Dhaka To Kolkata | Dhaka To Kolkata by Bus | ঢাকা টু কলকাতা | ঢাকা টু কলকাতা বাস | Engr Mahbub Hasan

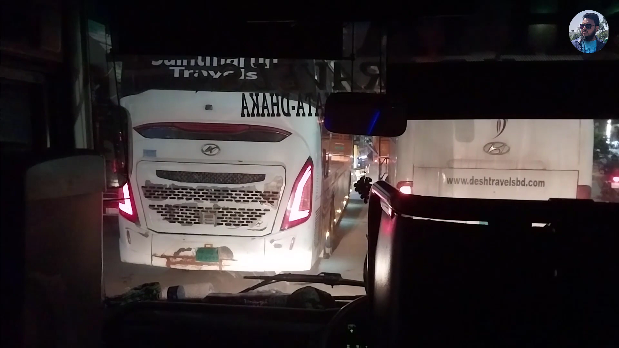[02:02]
प्राय रात एगारोटा वाजे एई मुहुर्तो डाक काया अनेक बेशी जेया मुहुर्स आमडा आरामबा काउंटर कासा कसी चोले आश्ची एकन होच्छी
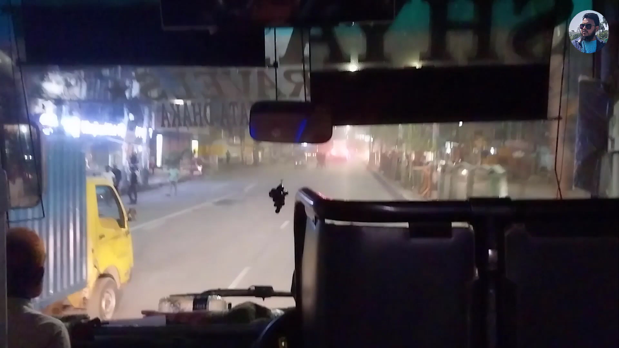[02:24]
रात शारे गारोटा वाजे तो आट्टा को था बोले नहीं नाराननुस काउंटर थे के आमादेर बास्टी दोस्टा पोनरो मिनिटे छे रेशे तार पर मास्काने जाला होएचे डाका शर्जोर्नो
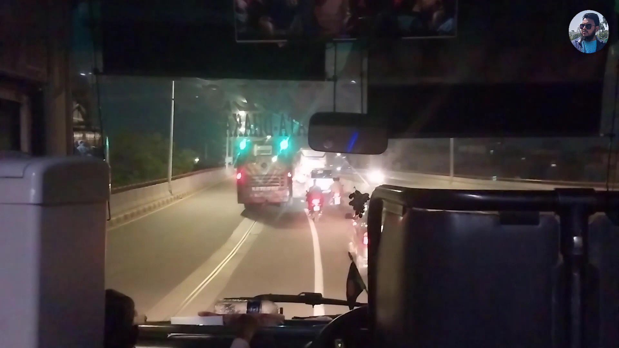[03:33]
आपने मैं। एम हुटते आमादेर गारेटी मावा एक्सप्रेस एवे दिये जाच्छे पद्दशे तुर दीके
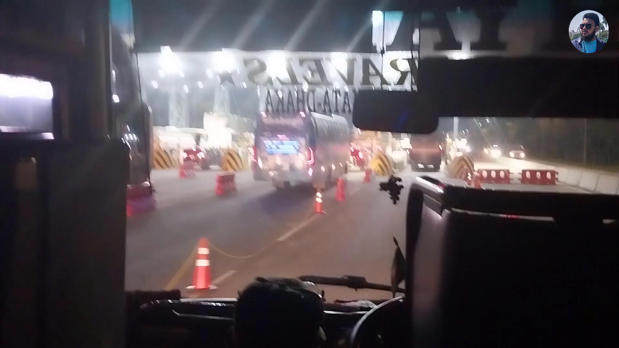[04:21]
विवर सम्राहे खन पद्दशेतु टोल पला जाय चोले आश्छी अल्पो एक्टु परी होच्छे पद्दशेतु शुरू आमिया अप्रेंदेके पद्दशेतु देखना चेस्ट्रा करभो आर इठे होच्छे पद्दशेतु दियेको थाओ आमादेर फास्ट ब्रह्मन
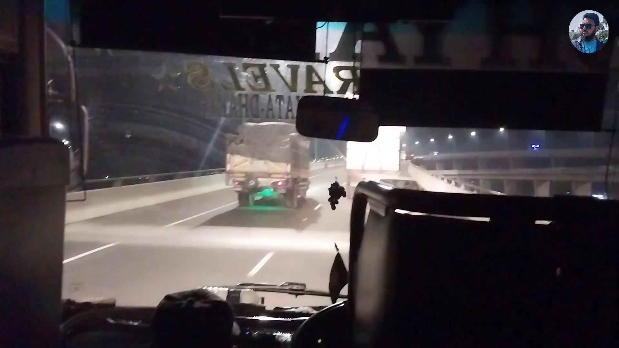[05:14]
तो एई होच्छे शपनेर पद्धा शेतु तो एखन रात्रो करेक इरुकम देखा जाच्छे बूस्त देसी ना अब दिने
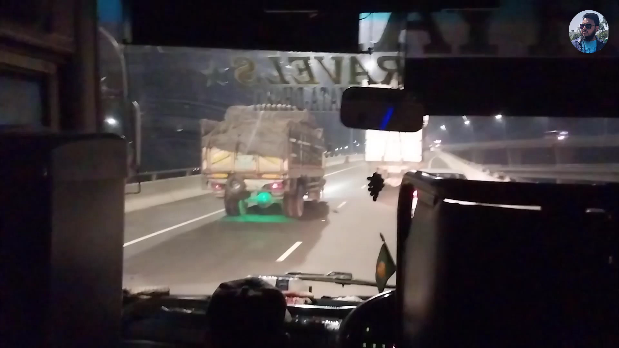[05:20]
आश्ले आरोशूंदर देखा जेतो आपने देर के जोतो टुको देखानों संभव होच्छे विटा देखानों चैस्टा करते सी
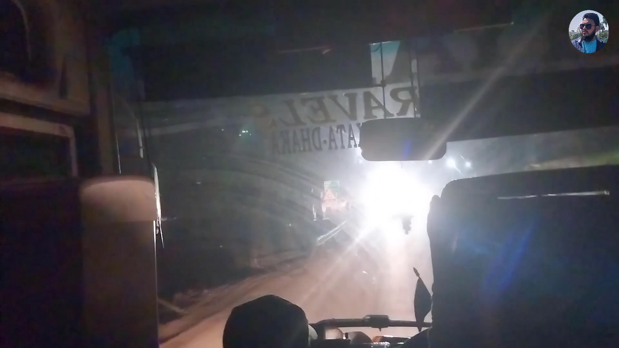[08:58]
चलते चलते आमधेर बास टी गोपाल गोंजेई एक्टार चोग रास्तर मौन दे
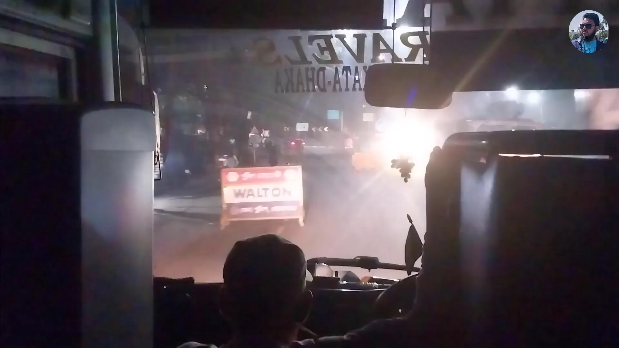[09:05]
ऐशे थाम लोए खने पुलिशेद चैक पोस्ट और तो बाब पुलिशेखना आमधे
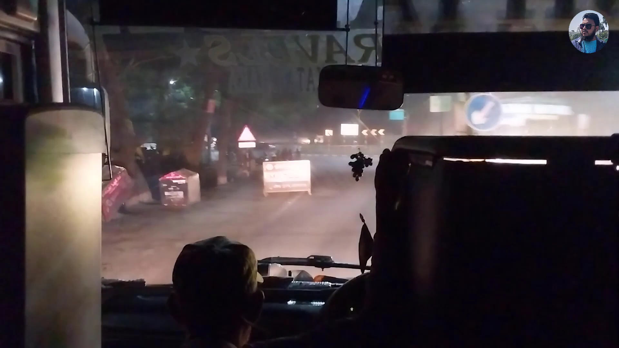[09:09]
गारी चैकिंग कोड़ते बारें तो पुलिशेद चैक पोस्टिर दीके आमधे गारी टी एगुद छे आमधे बास टी ओखने थामिये दीलो चैकिंग कोरार जोन्नो तो